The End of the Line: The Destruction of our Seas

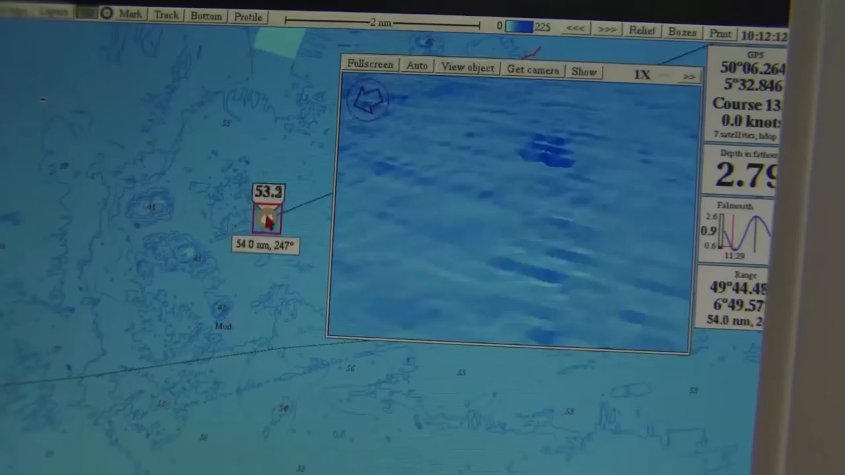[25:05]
These vessels are equipped with so much electronic equipment that the fish have absolutely no chance of escaping.